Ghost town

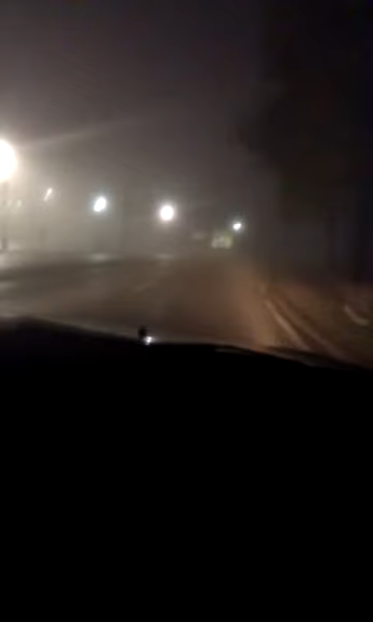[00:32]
Do I feel comfortable? Yes. Shut up. Shut up. Yes, I do. But look at how dark it is. For anyone who's in Pittsburgh, look at how dark it is. It's horrible. It's horrible. But in park, they have lights. They have lights. We're getting something to eat. Man, I still can't see.